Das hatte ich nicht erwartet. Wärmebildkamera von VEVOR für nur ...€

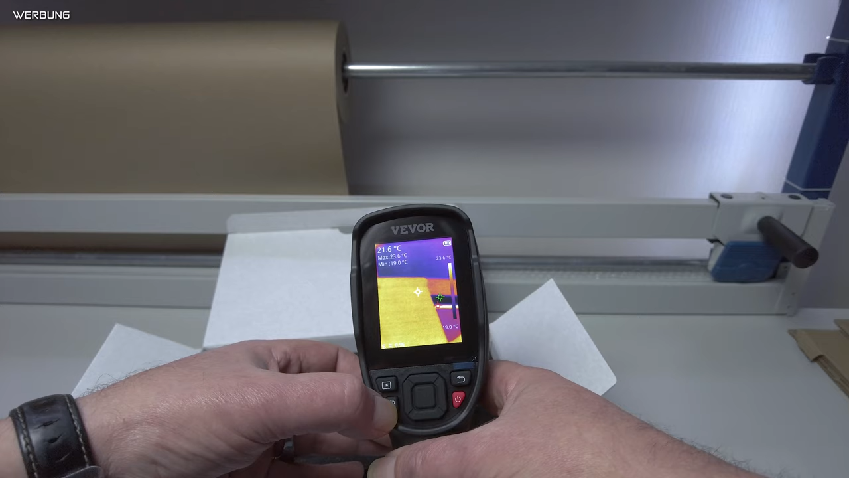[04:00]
On screen: spot 21.6°C, max 23.6°C, scale top 23.6°C
die wir in diesem Bildausschnitt haben. Die Temperaturen werden dann unter der Temperaturanzeige oben links angezeigt. Maximum und Minimum. Hier haben wir noch einen kleinen Schalter. Wir können also auch Licht ein- und ausschalten. Weiß nicht, wofür man es braucht, aber vielleicht zur Orientierung, wenn man nachts da irgendwo um die Häuser schleicht.
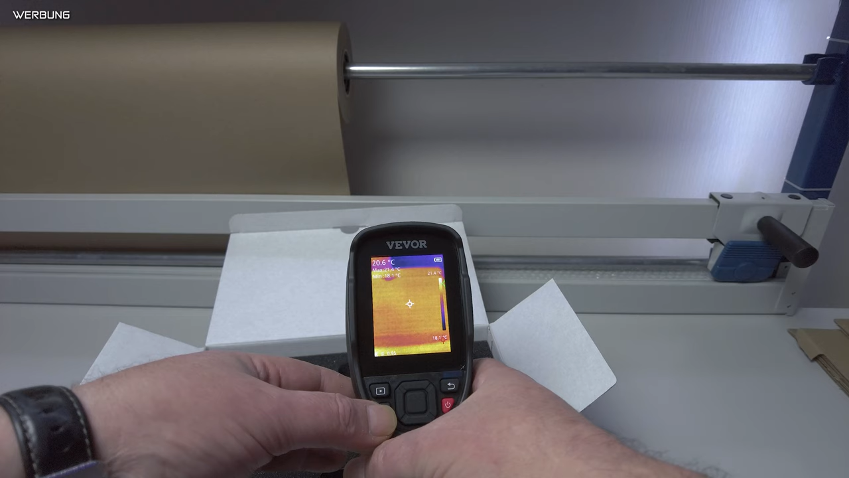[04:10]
On screen: spot 20.6°C
Vielleicht ganz hilfreich. Das ist eine Rückstelltaste. Damit kann ich zurückgehen. Und links befindet sich dann eine Play-Taste.
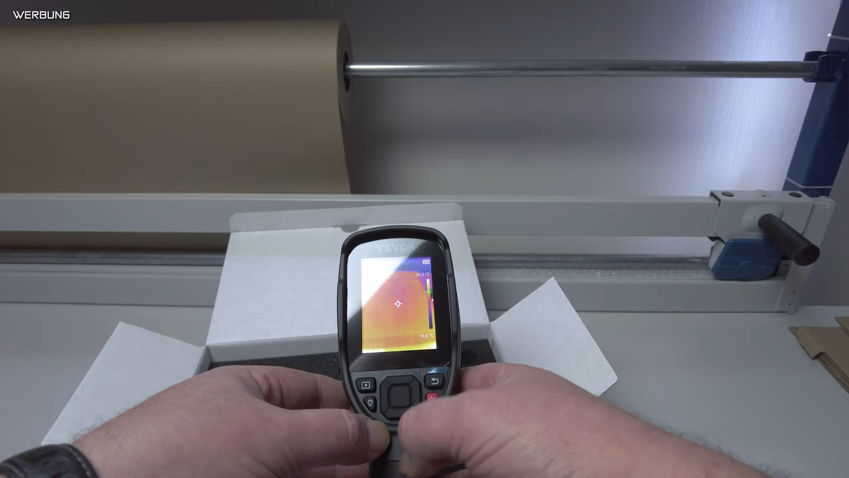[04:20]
Da kann man dann die Bilder auf der SD-Karte einmal abspielen und auch weiter blättern. Vorne am Handgriff haben wir dann diesen Pistolenschalter, nenne ich ihn mal. Damit kann ich einmal unser Foto auslösen. Also einfach einmal draufdrücken. Dann erscheint das Foto oben.
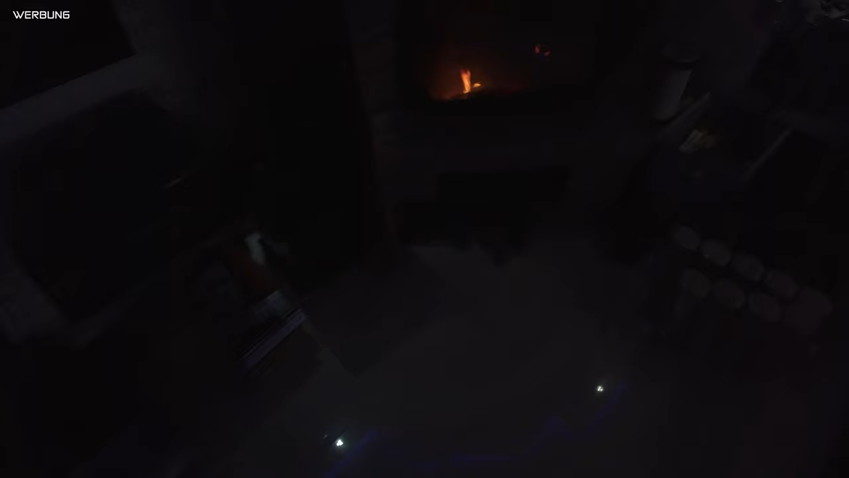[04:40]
Und ja, dann kann ich es abspeichern. Und das Foto ist auf der SD-Karte dann enthalten.
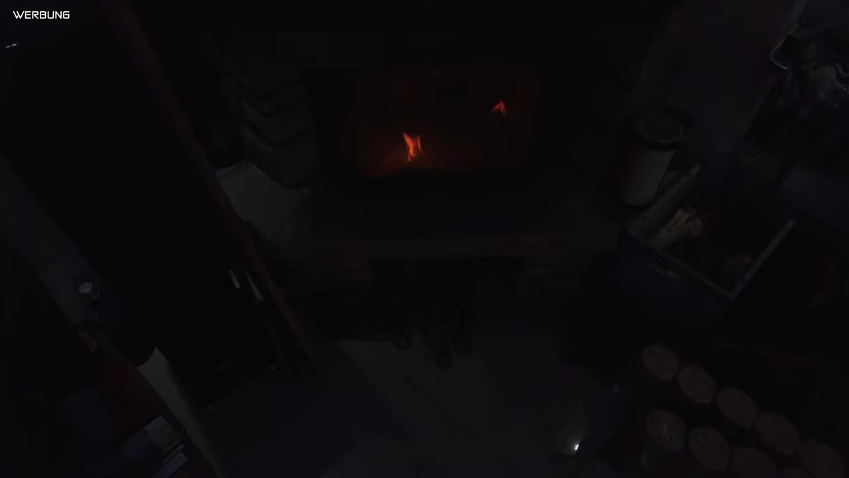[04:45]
Und später kann ich es dann am PC wieder zurückholen
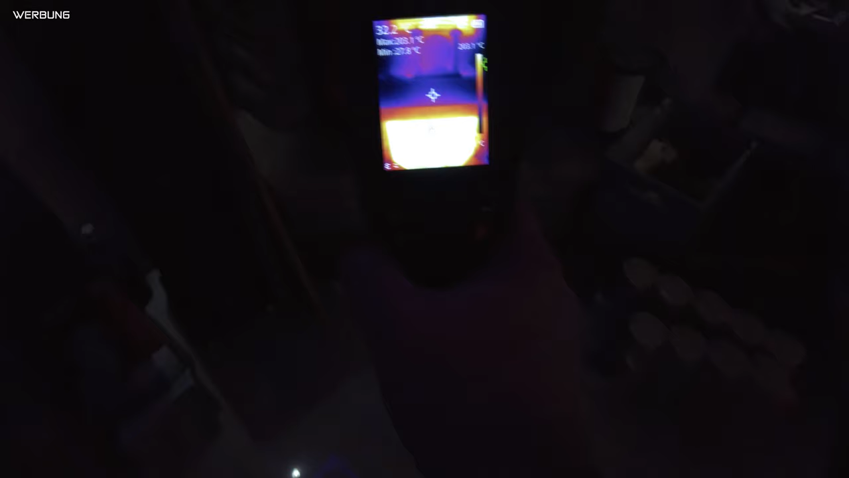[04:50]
auf dem Rechner und dort eben bearbeiten. Ja, hier haben wir den Kamin.
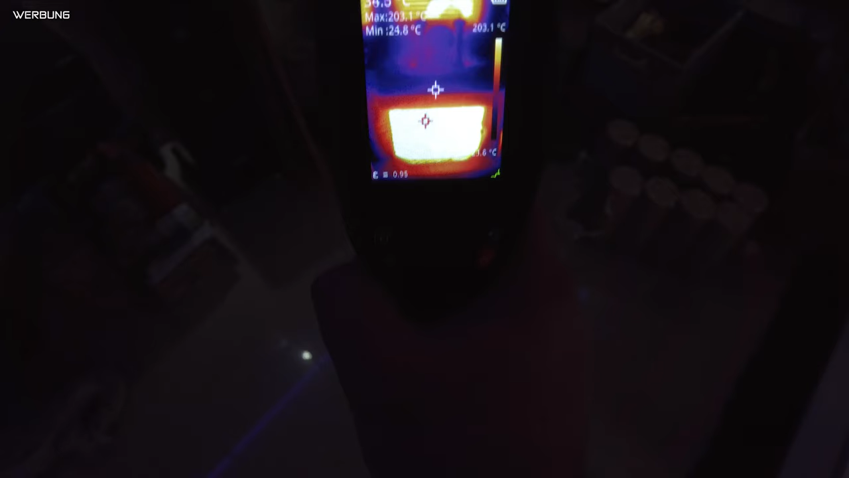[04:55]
On screen: max 203.1°C, min 24.8°C, scale top 203.1°C
Den habe ich jetzt mal als Testobjekt genommen.
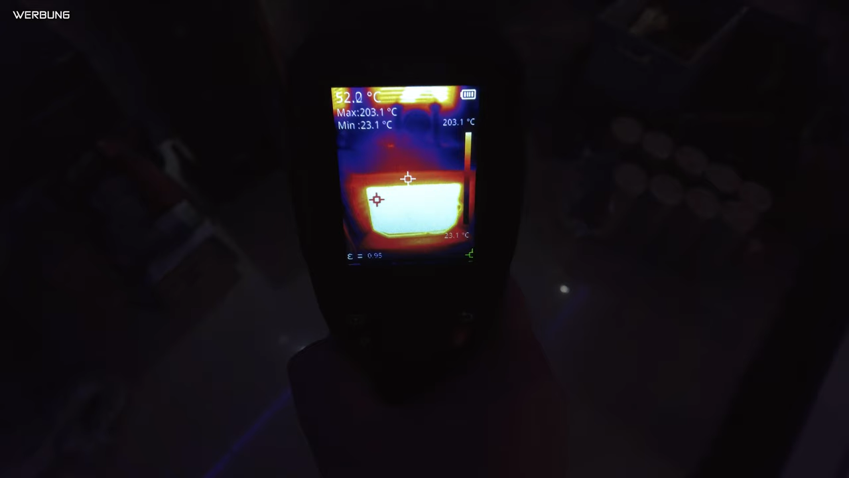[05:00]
On screen: max 203.1°C, min 23.1°C, scale top 203.1°C, scale bottom 23.1°C
Wie man sieht, weiße Bereich ist 52 Grad. Da, wo sich das weiße Kreuz gerade befindet,
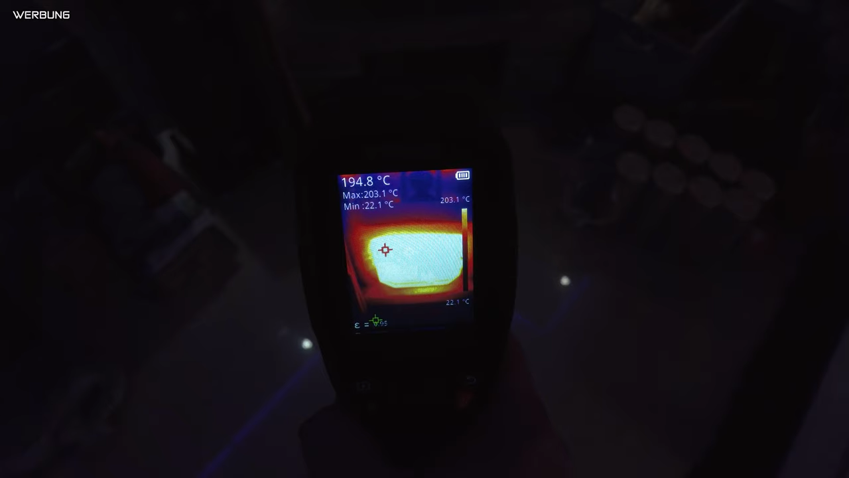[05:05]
On screen: spot 194.8°C, max 203.1°C, min 22.1°C, scale top 203.1°C, scale bottom 22.1°C
gehe ich jetzt weiter runter, ändert sich das auf knapp 200 Grad.
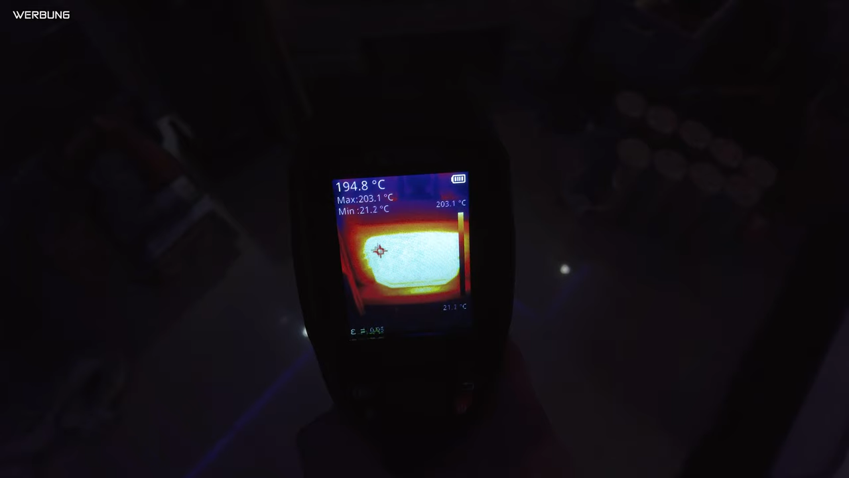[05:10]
On screen: spot 194.8°C, max 203.1°C, min 21.2°C, scale top 203.1°C
Das ist jetzt die Frontscheibe von dem Kaminofen. Ja, und wir sehen jetzt hier, wir haben eine Mindest-Temperatur,
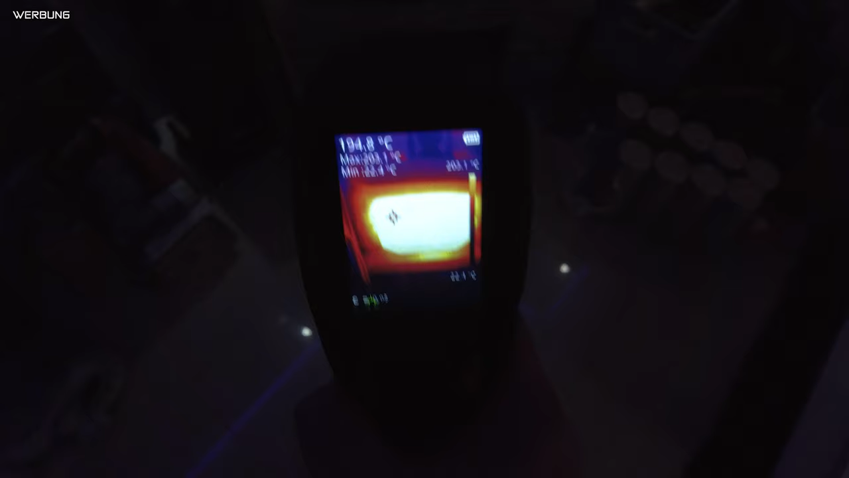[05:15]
On screen: spot 194.8°C
also eine Minimum-Temperatur in diesem Bildausschnitt von 22 Grad.
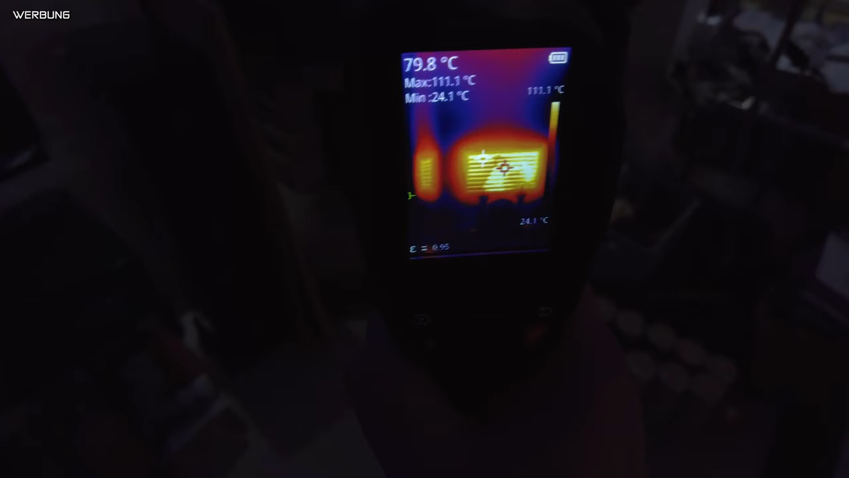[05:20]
On screen: spot 79.8°C, max 111.1°C, min 24.1°C, scale top 111.1°C, scale bottom 24.1°C
Jetzt gehe ich mal hier hoch zu den Lüftungsgitter. Dort kann man sehr schön sogar das Kaminrohr erkennen.
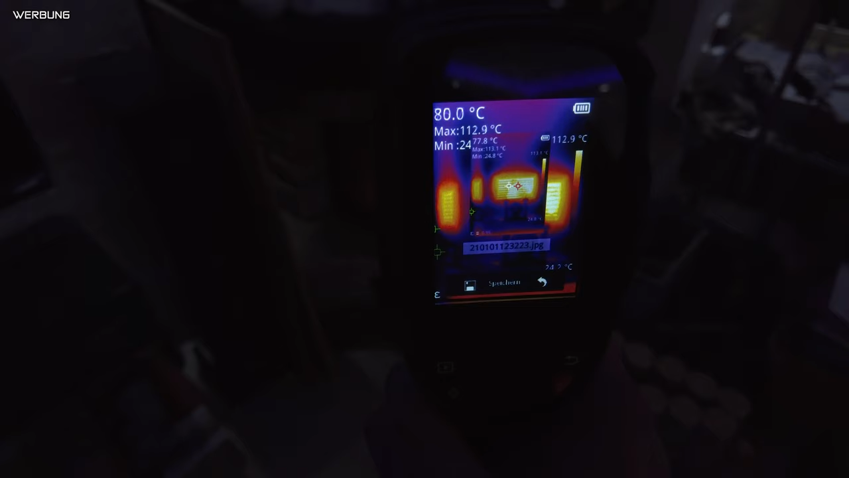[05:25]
On screen: spot 80.0°C, max 112.9°C
Das ist natürlich klasse. Sieht man in Natura nicht.
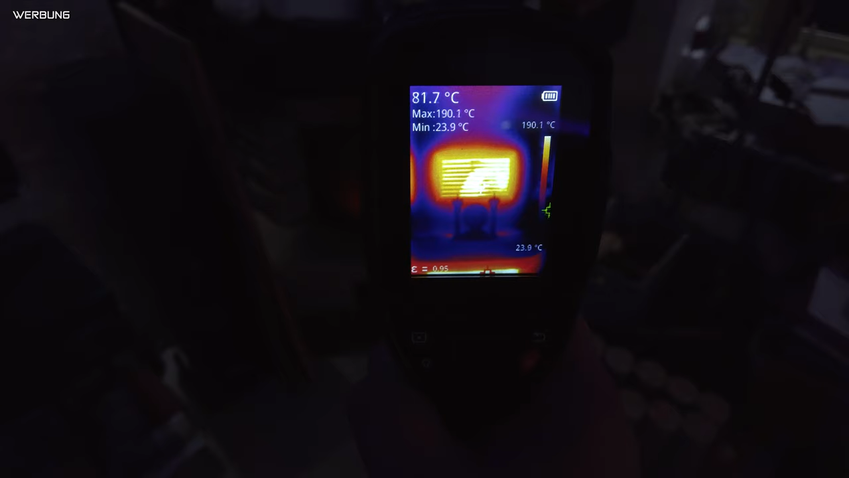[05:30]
On screen: spot 81.7°C, max 190.1°C, min 23.9°C, scale top 190.1°C, scale bottom 23.9°C
Aber auf der Wärmebildkamera wird das super schön sichtbar.
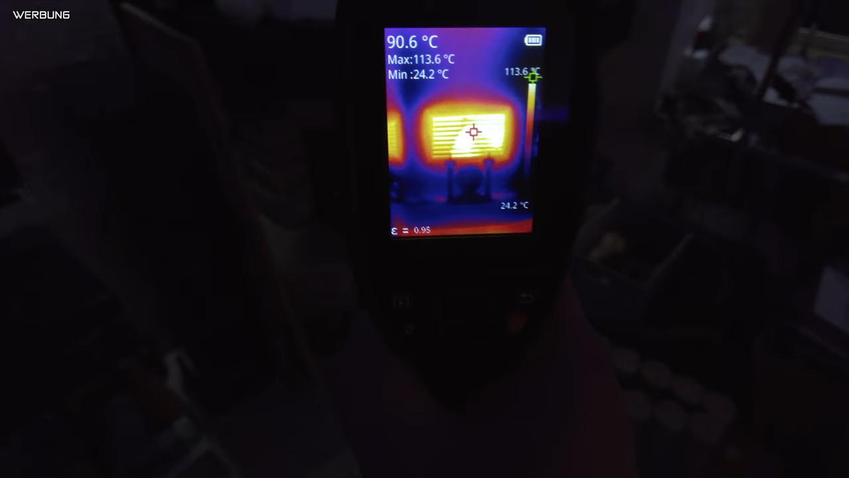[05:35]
On screen: spot 90.6°C, max 113.6°C, min 24.2°C, scale top 113.6°C, scale bottom 24.2°C
Ja, oben rechts ist noch die Batterieanzeige. Habe ich vorhin komplett vergessen zu erwähnen.
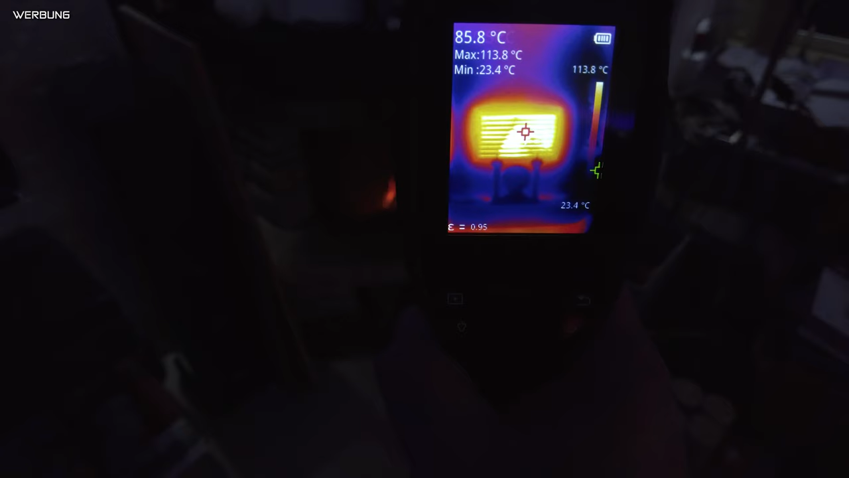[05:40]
On screen: spot 85.8°C, max 113.8°C, min 23.4°C, scale top 113.8°C, scale bottom 23.4°C
Ja, schauen wir mal, was wir noch so sehen.
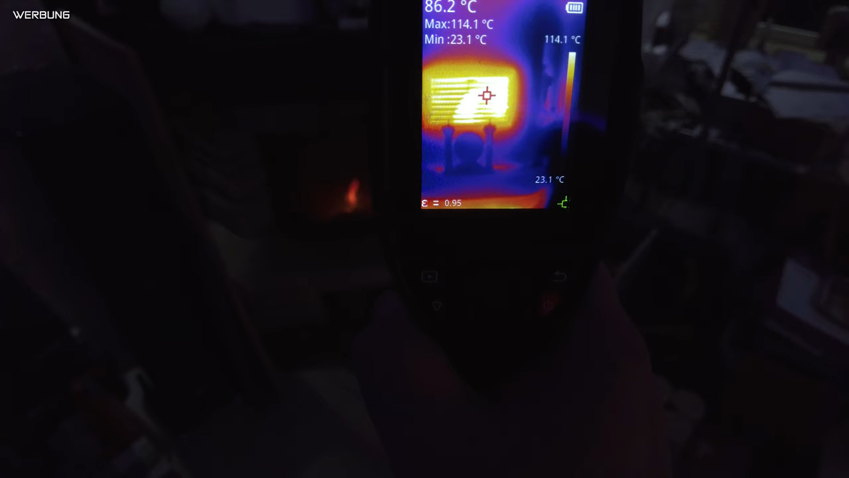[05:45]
On screen: max 114.1°C, min 23.1°C, scale top 114.1°C, scale bottom 23.1°C
Ja, ganz interessant.
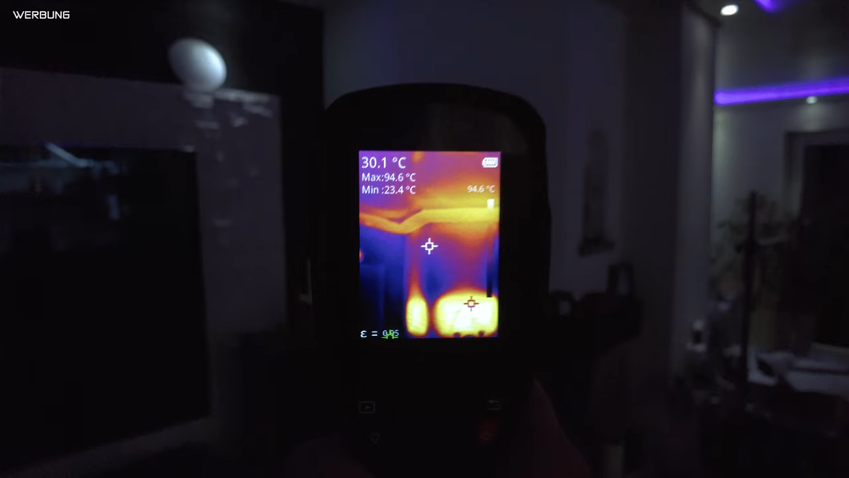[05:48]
On screen: spot 30.1°C, max 94.6°C, min 23.4°C
So ein paar rote Bereiche, die neben dem Kamin sind.
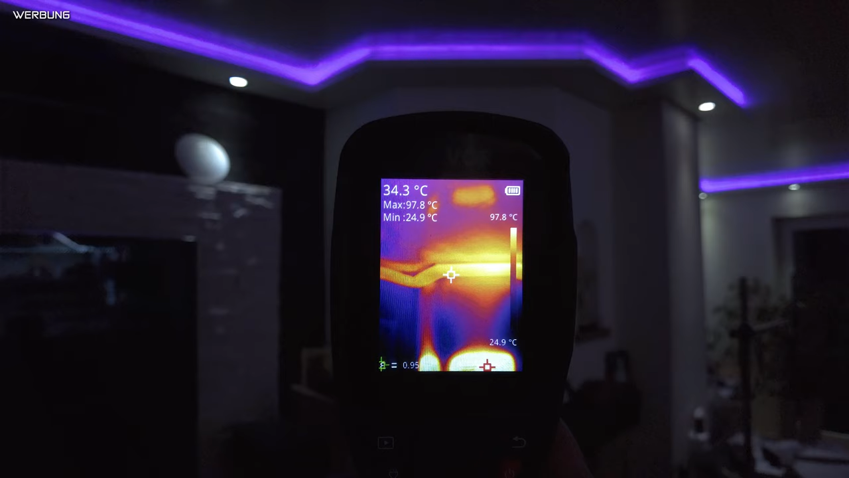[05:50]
On screen: spot 34.3°C, max 97.8°C, min 24.9°C, scale top 97.8°C, scale bottom 24.9°C
Oben, oberhalb des Kamins, haben wir auch sehr hohe Temperaturen, wie man hier erkennen kann.